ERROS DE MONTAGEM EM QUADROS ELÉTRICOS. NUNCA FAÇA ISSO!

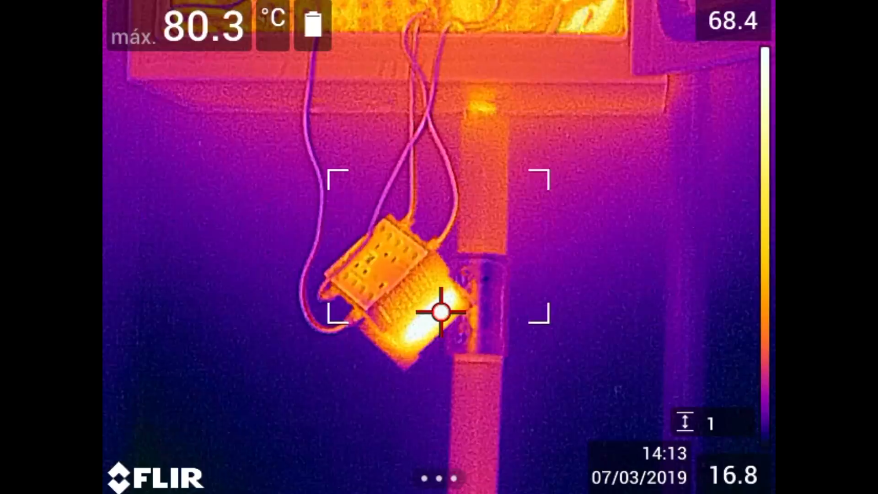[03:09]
On screen: max 80.3°C
Só para um comparativo, é que um contator, parte interna, 80 graus, na bobina dele. Agora nós temos esse mesmo efeito, com a temperatura bem elevada,
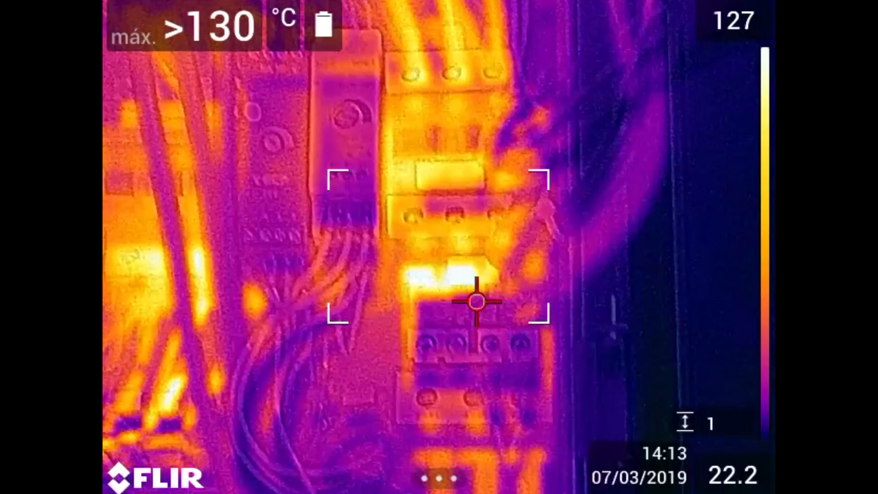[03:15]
na junção contator e relé de sobrecarga. E também no disjuntor.
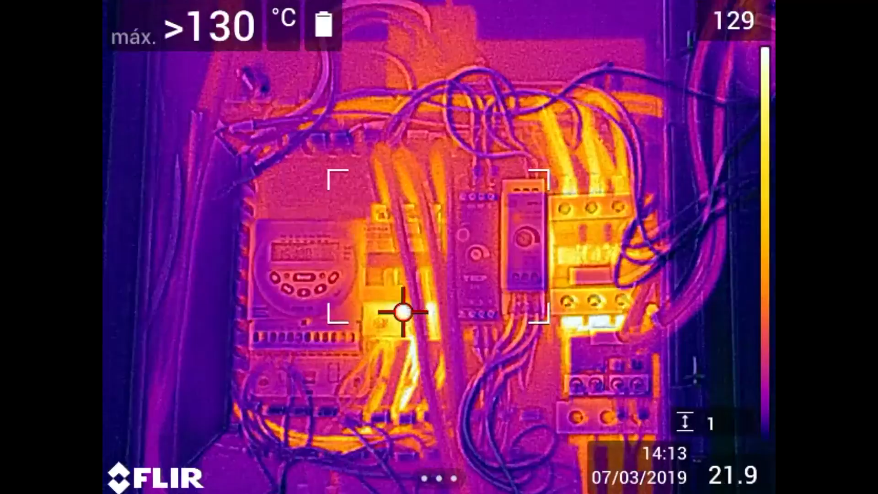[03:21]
Para não pensar que é uma sobrecarga, um condutor mal dimensionado, olha aqui, 30 graus no condutor,
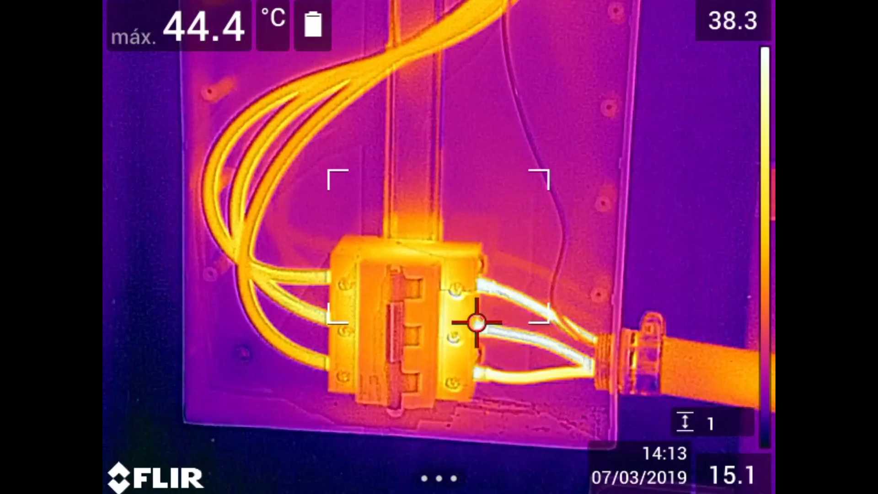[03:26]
On screen: max 44.4°C
40 graus, acima de 40 graus próximo aqui do disjuntor,
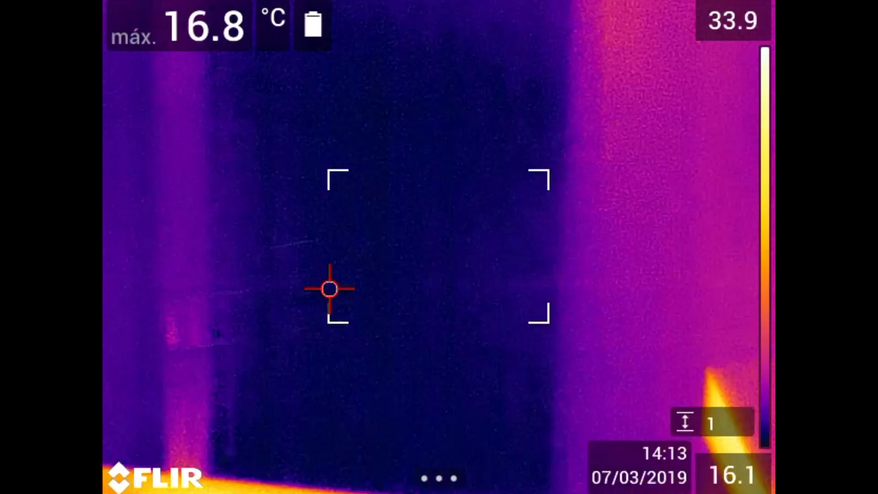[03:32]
On screen: max 16.8°C
e na alimentação de onde ela foi derivada aqui dentro do quadro, perto de 30 graus.